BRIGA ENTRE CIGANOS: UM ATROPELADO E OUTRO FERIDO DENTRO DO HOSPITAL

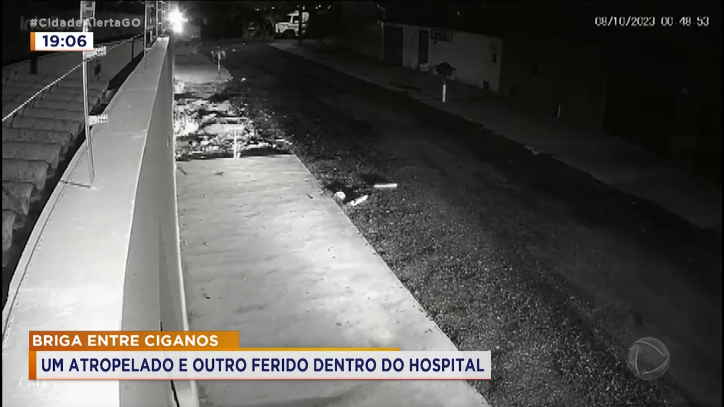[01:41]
E na hora que eles estão fugindo, um fica para trás, não entra na caminhonete. E é aí que uma das pessoas que estava na casa invadida, o jovem Said,